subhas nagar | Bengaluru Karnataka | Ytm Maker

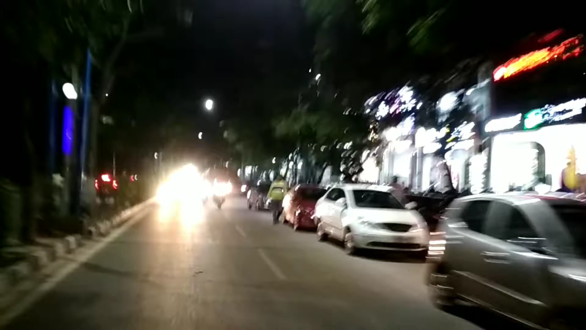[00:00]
You can see, we are going to our own house, we are going to Bangalore City in Bangalore City, now we are going to our own house,
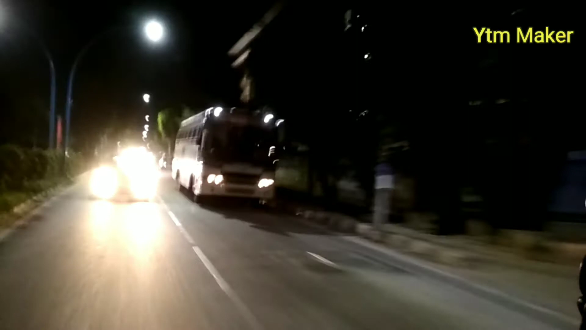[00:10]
you can see, we are going on the road, we are going to the car, you are going to the car.
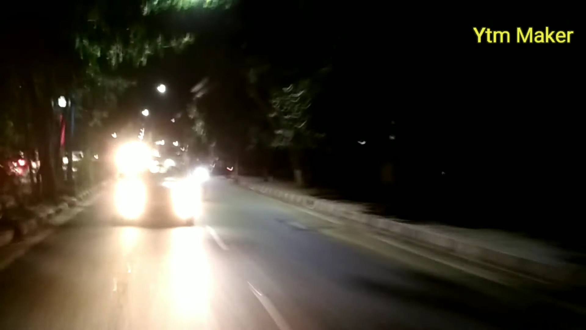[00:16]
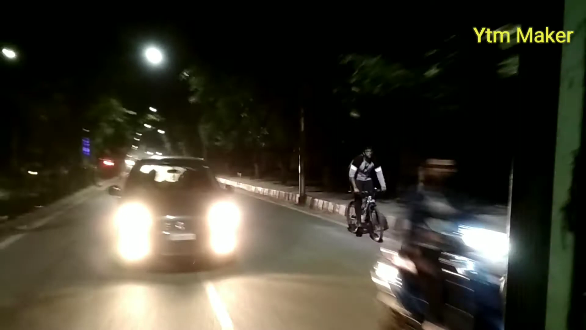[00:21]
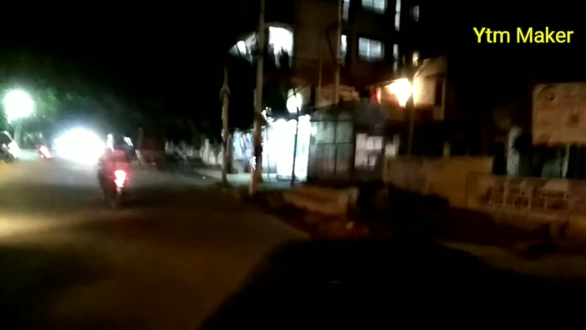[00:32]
You can see, there was a car in front of Madhah Deri, it is a park, you can see, now we are going to the car,
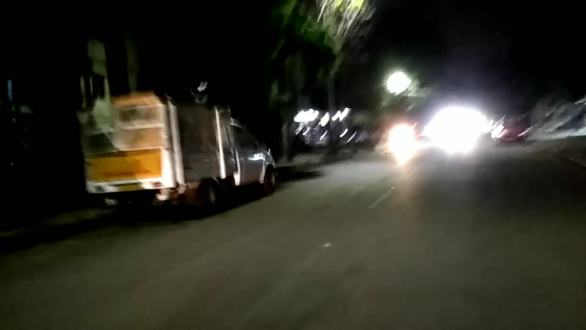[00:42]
we are going to the car, now we are going to the car, we are going to the car, now we are going to the car.